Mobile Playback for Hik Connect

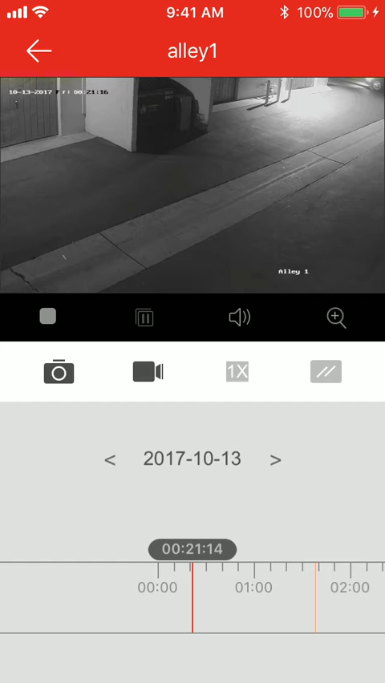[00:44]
You can change the dates by hitting the arrows that are located in the middle. For example let's go to yesterday morning at 12 midnight.
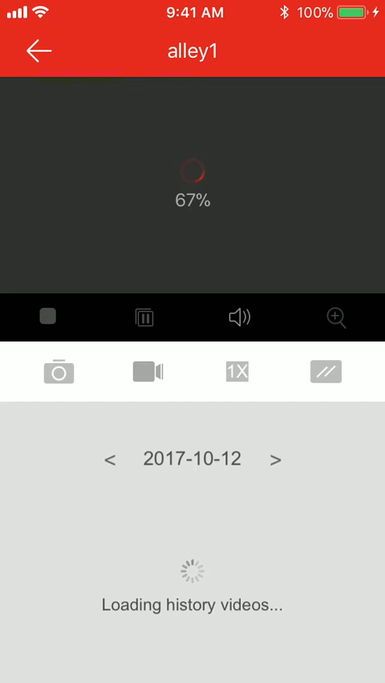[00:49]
These cameras are set up to motion so you can see on the bottom when there is a red tag that identifies that there is motion detected in the camera.
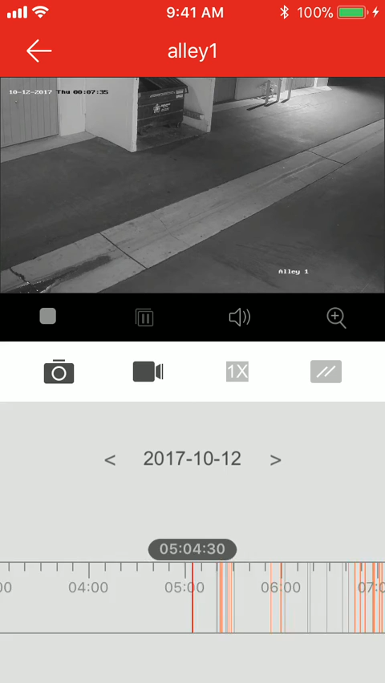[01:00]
So let's go over here to about 5 in the morning. You can see a car just parked there. From here you can save a local video by pressing the record icon. After let's say you find the file you'd like to save press it again and take you to another file. This is where you can send it, save it.
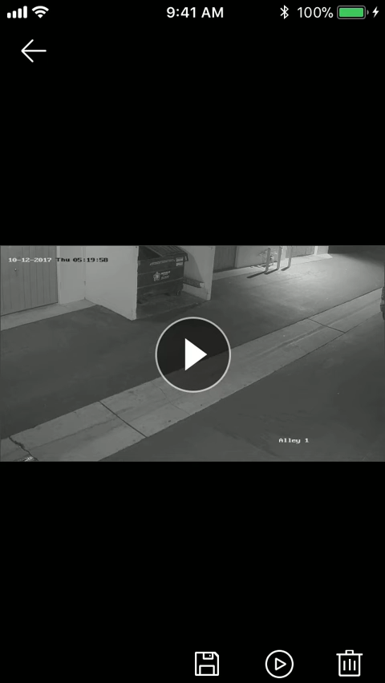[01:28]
To save it, to send it via text or email just press the bottom button. Looks like a floppy disk icon. Give it a second.
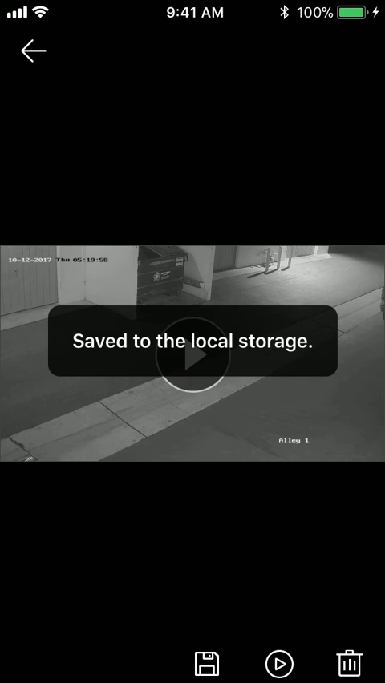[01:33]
Saves its local storage and now you can send that out. Okay, I hope this helps you.